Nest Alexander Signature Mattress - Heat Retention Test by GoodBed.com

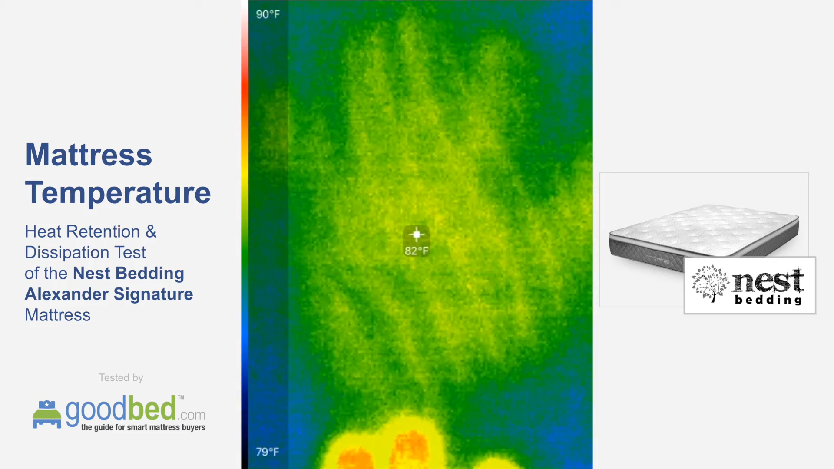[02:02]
On screen: spot 82°F, scale top 90°F, scale bottom 79°F
82. Now we're down to 82 at the one minute mark here. You see it definitely is starting to fade away. The cover of this mattress contains a phase change material which is generally known to decrease, or sorry, neutralize temperature fluctuations so that should be helping in terms of the dissipation of this heat and accelerating that.
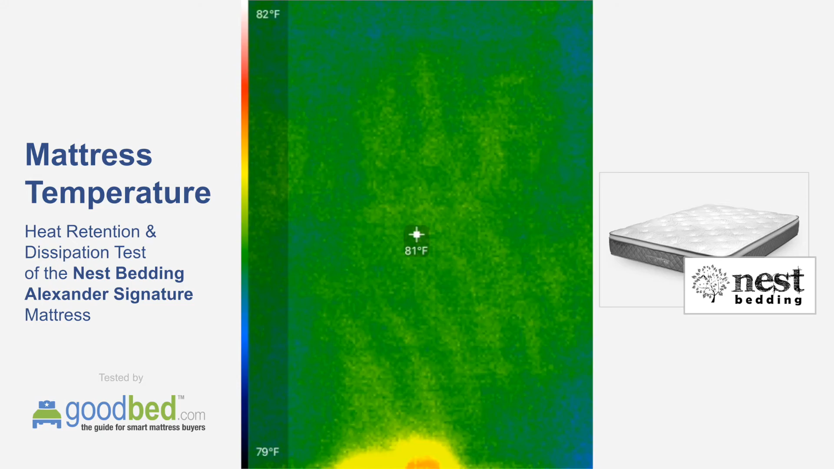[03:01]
On screen: spot 81°F, scale top 82°F, scale bottom 79°F
But as we approach the two minute mark, which is where we'll wrap this up, you can definitely see that it's getting pretty close to entirely gone.